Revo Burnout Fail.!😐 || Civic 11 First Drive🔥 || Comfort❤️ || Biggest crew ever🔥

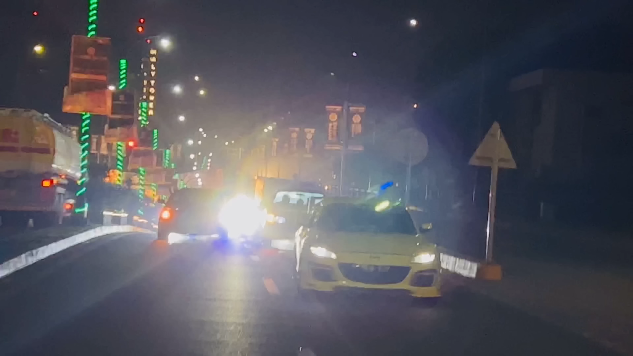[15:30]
पंप पे खड़े की है, तो अब हम इशारे पे रुक रहे दरगाह पीछे।